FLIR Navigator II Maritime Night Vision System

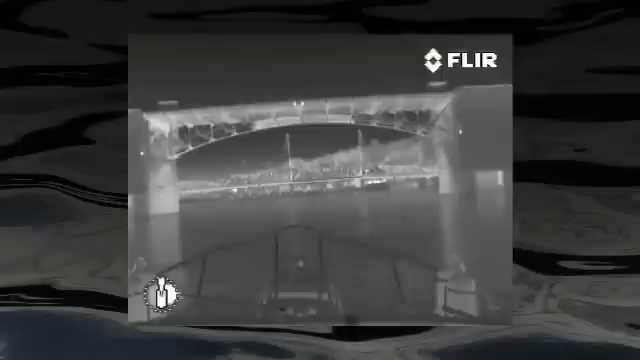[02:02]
not light So not only can I still see when the sun goes down But I can often see other vessels farther away at night with the Navigator
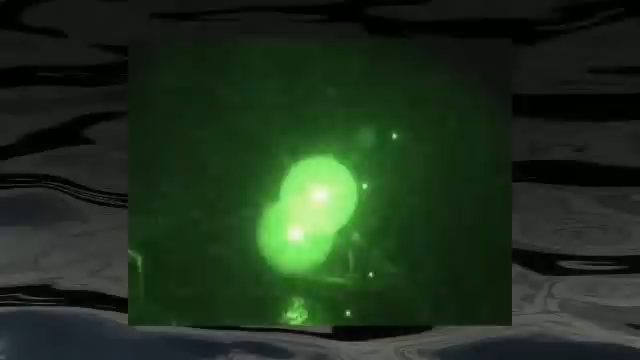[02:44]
They don't let you see a thing If there's too much light They get saturated and wash out Thermal imagers work regardless of lighting conditions
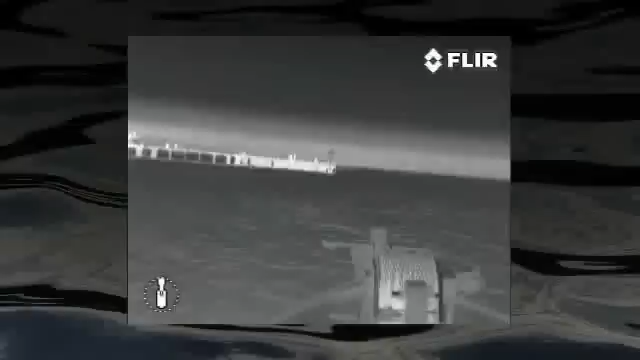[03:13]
A revolutionary nighttime imager With the same technology BMW sells as their night vision camera
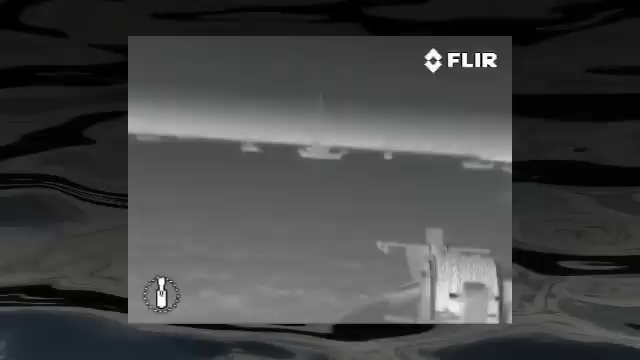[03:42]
The Navigator 2 is sensitive enough to let you see hazards in plenty of time to steer around them
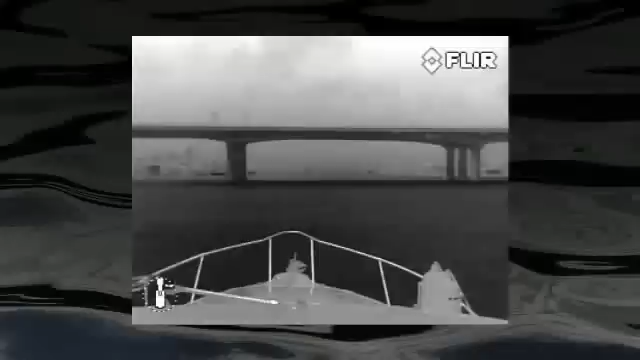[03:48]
Whether in black and white or with optional color palettes
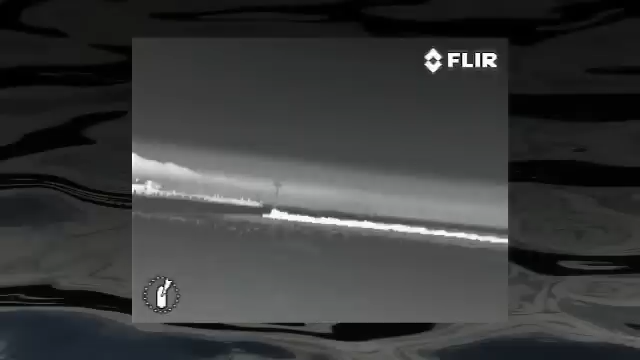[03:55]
You can clearly see outcroppings of land, bridge supports, channel markers and debris floating in the water
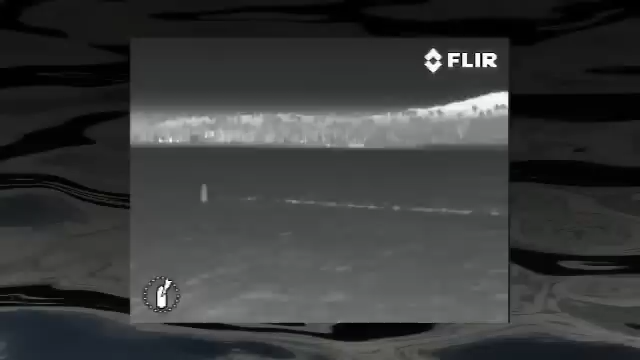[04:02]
When I return to the marina late at night I can clearly see entrances,
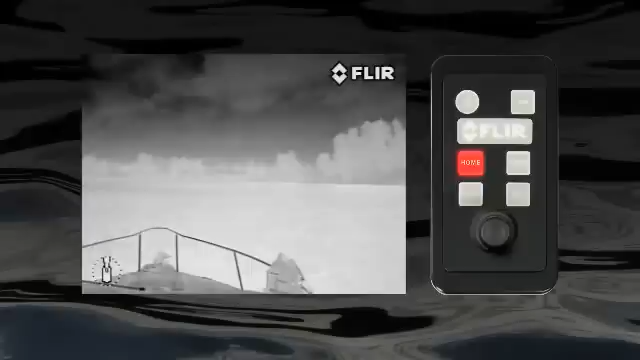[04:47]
Press the zoom button to activate the 2x e-zoom for when you want to get a good look at something far away
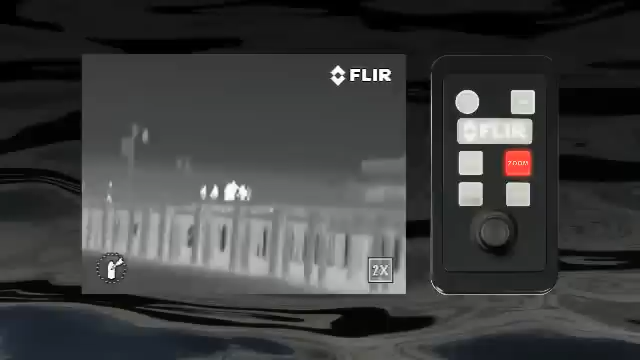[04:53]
The scene button lets you choose from one of four available preset gain and level settings The
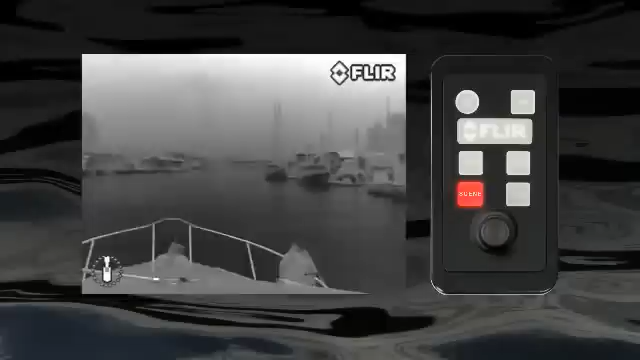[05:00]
night running day running man overboard
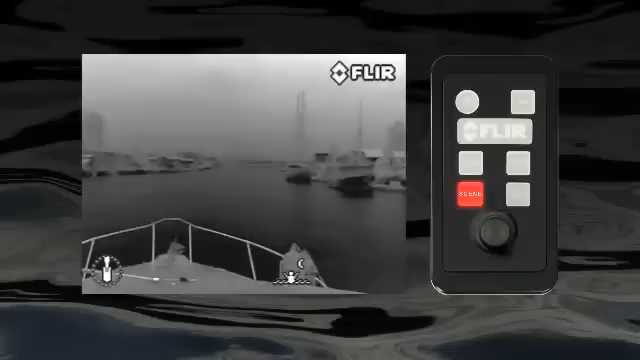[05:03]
and night docking settings are each optimized for different conditions
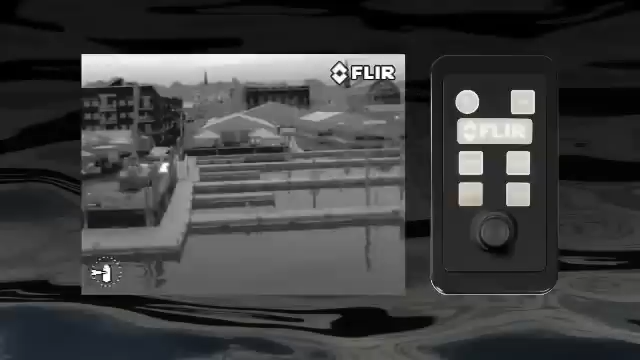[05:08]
The polarity button lets you choose between the Navigator 2's five available color palettes White hot,
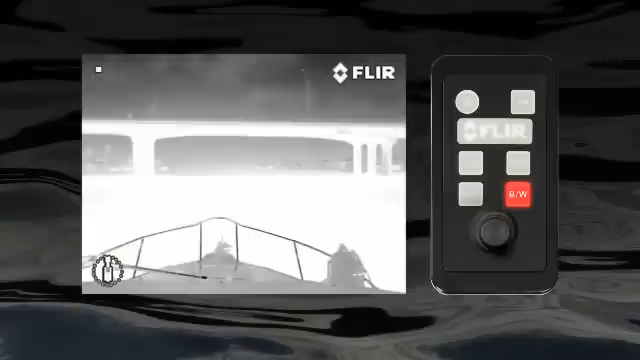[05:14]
black hot, red hot, rainbow and fusion
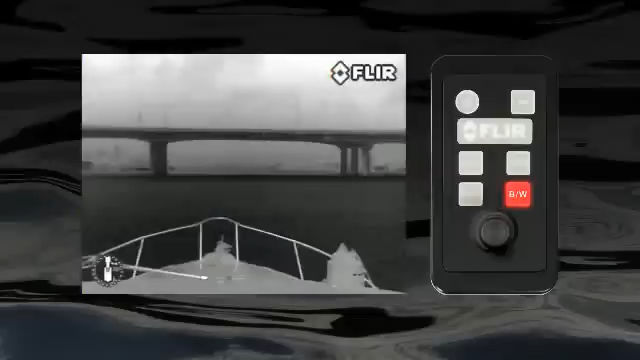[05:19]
Select the one you like the best for the conditions you're in
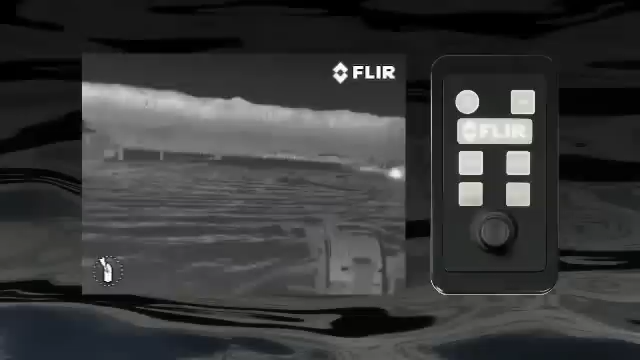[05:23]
With the joystick, I can effortlessly point the camera in any direction No matter what I'm doing,
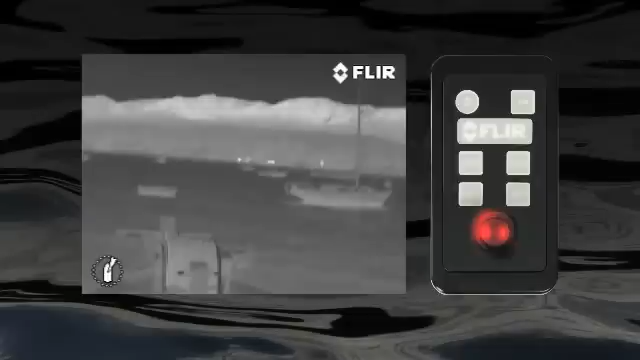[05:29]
whether I'm navigating a crowded shipping channel Or using the powerful thermal camera to stay safe while riding
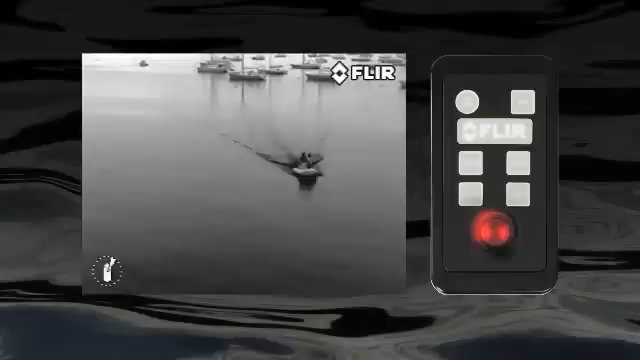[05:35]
at anchor This joystick is intuitive and easy to use What's more,
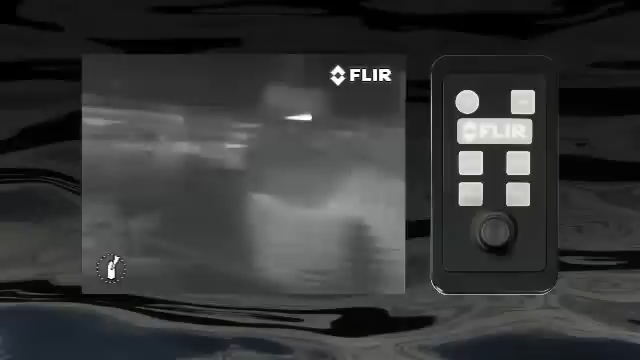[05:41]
with Navigator 2's unique AccuPoint control and positioning feature You'll always know where you're looking and where the camera is pointing And we can watch the images on the flybridge Or from a second control station down below
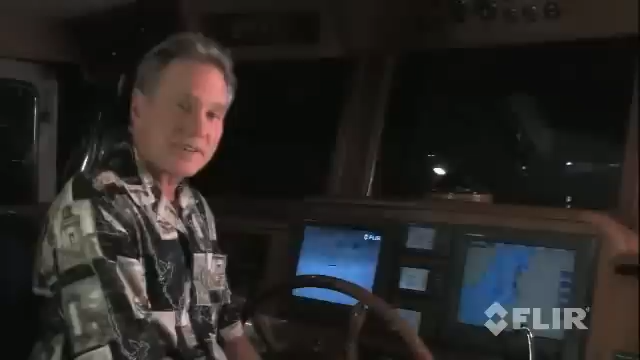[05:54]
At night,
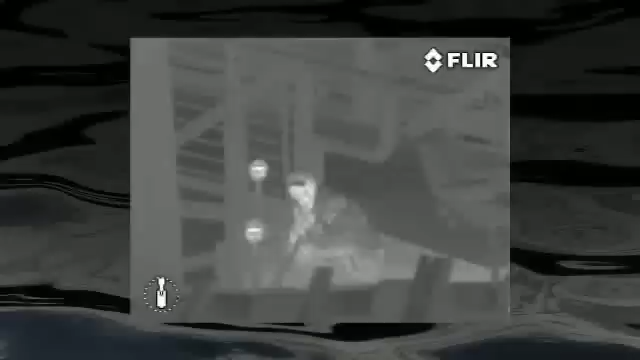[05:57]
we can use the Navigator 2 to investigate noises or suspicious activities on shore And if someone fell overboard,
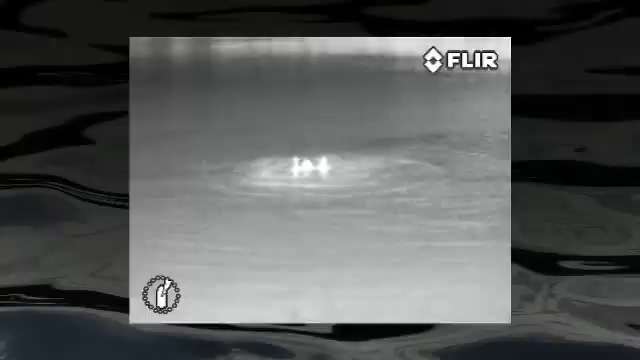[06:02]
I could use my Navigator 2 to help find them After all,